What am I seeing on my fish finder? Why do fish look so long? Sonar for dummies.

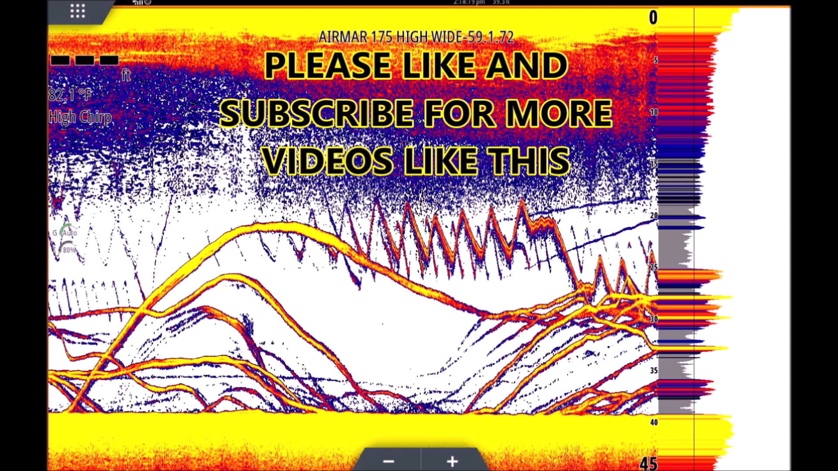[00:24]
fast the boat is moving fast you may only hit the fish with one ping so you only get like one little dot on the screen and when a fish spends a lot of time under the transducer it can absorb a lot of pings so the history makes it look like it's a giant fish but it's not it's one fish who's just sitting on your transducer and we're just pinging the heck out of them you know over and over again so you can see this one long worm here there's several but this one here check this one out now you could see as the fish is moving around under the boat like right here the return here in the history is yellow
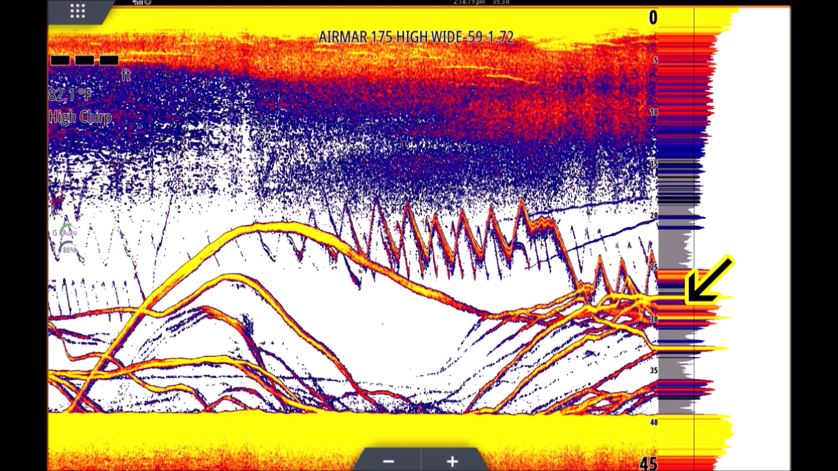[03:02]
school and you know talk him into eating so that's what that is you can see the jig moving down now if we just went by the a scope here man it would be so hard to determine that's what was happening but you can see how that history scrolls from right to left it just paints such a beautiful picture you know and shows really what was happening basically you see this section
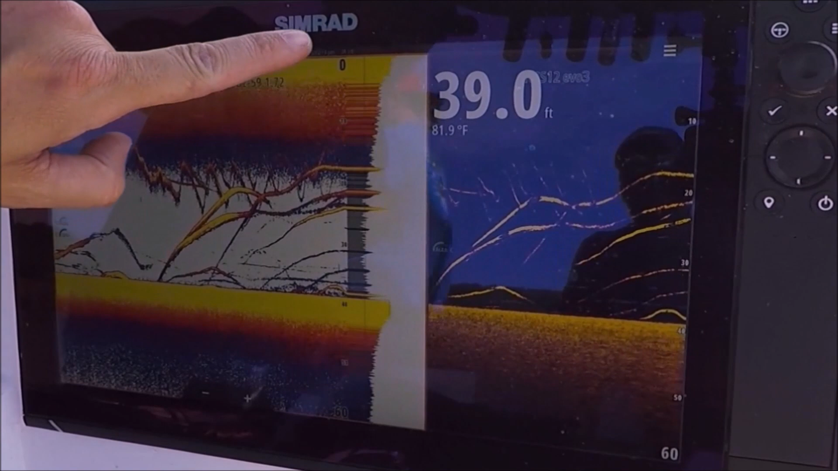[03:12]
On screen: depth 39.0 ft, water 81.9°F
here that's all fluttery that's directly under us right this second this is just a history but that's
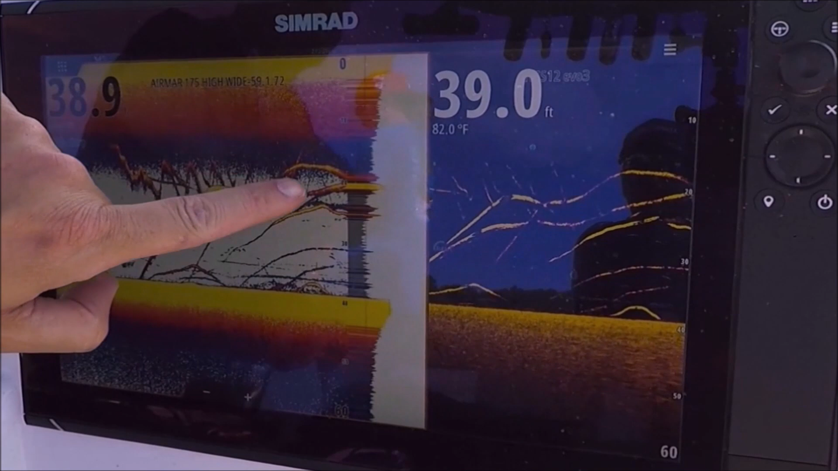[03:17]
On screen: water 82.0°F
what's under the boat right now they're hanging there
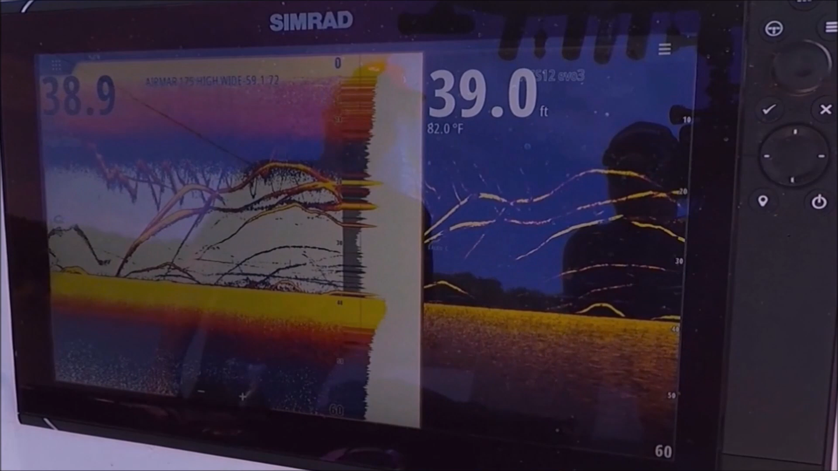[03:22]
On screen: water 82.0°F
they're hanging there we're gonna hang here so you'll see like if you
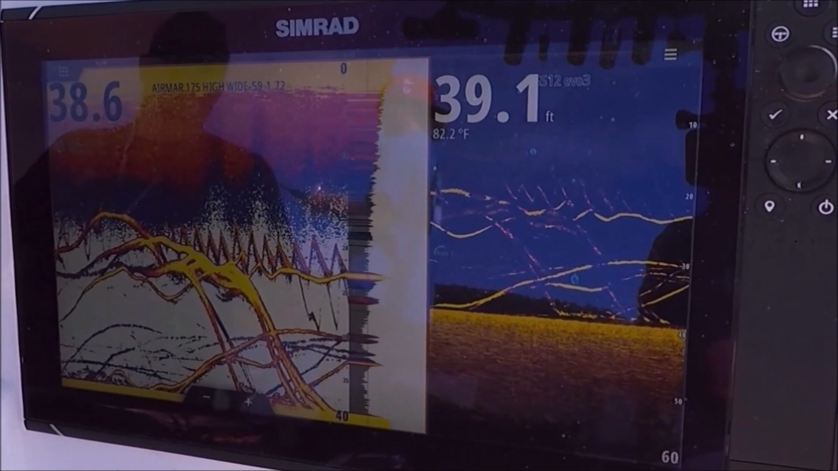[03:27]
On screen: water 82.2°F
look at it and feel what you're doing you can figure out which jig is yours yours going down that what now stop
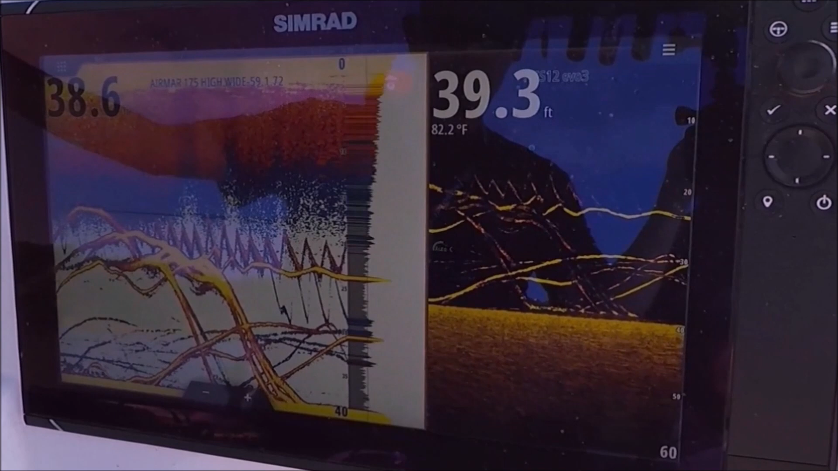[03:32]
On screen: water 82.2°F
okay that's you right there see how it just stopped and now drop it
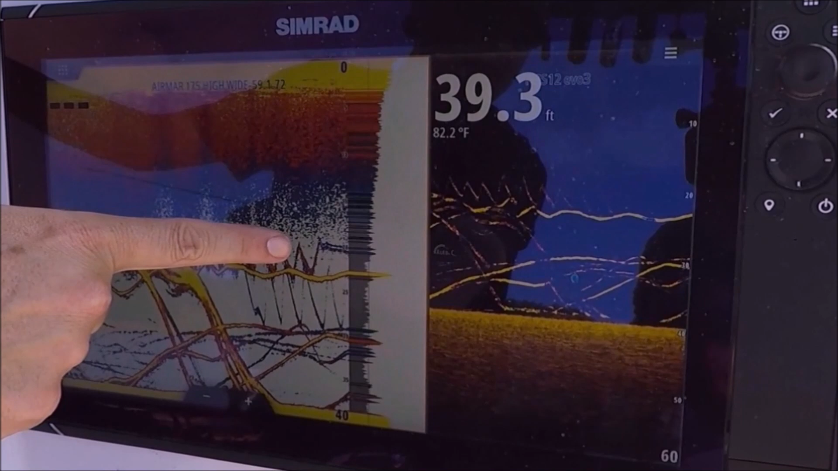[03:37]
On screen: depth 39.3 ft, water 82.2°F
and you'll see it go down so now when the fish comes up you can figure out he's looking at yours I believe this fish here was just looking at yours the whole time you were jigging it see him he's very interested in your bait
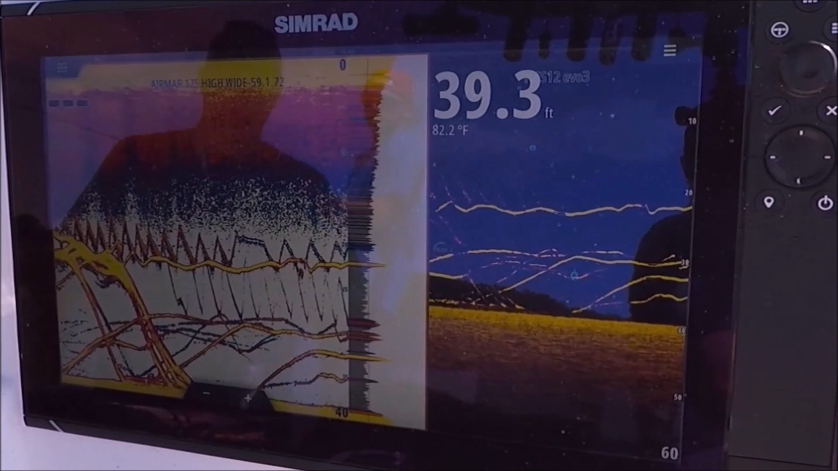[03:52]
On screen: depth 39.3 ft, water 82.2°F
come right up this fish is just so you can see here and
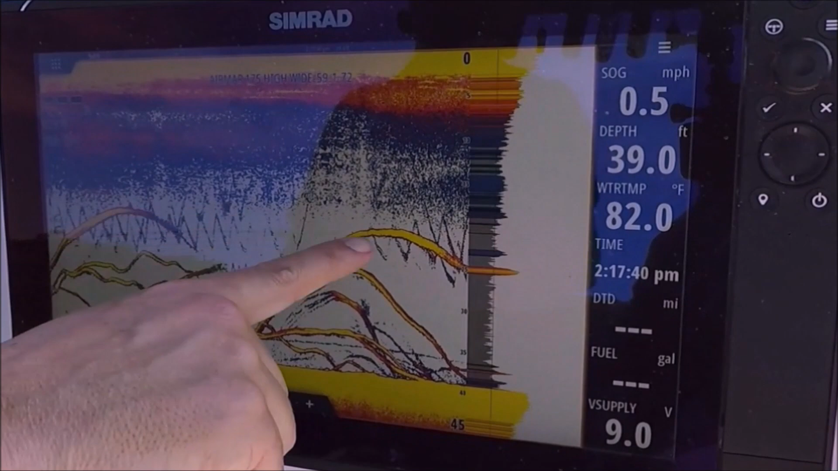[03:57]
On screen: depth 39.0 ft, water 82.0°F, speed 0.5 mph
here it was just completely infatuated with this jig going up and down trying to figure
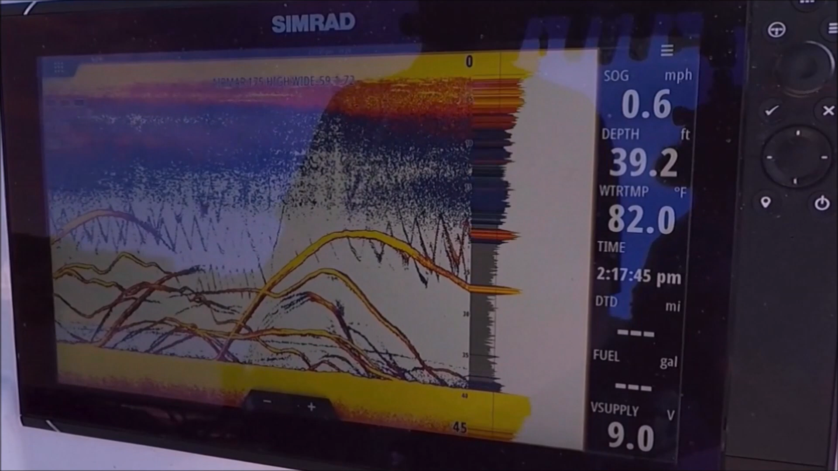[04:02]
On screen: depth 39.2 ft, water 82.0°F, speed 0.6 mph
it out but just doesn't want to take it you see you come up is looking at it just sitting that fish is just sitting
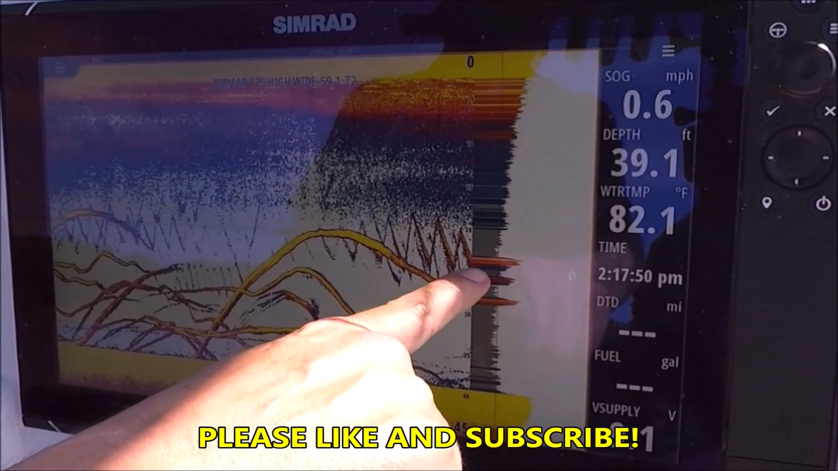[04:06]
On screen: depth 39.1 ft, water 82.1°F
right underneath that jig come and get it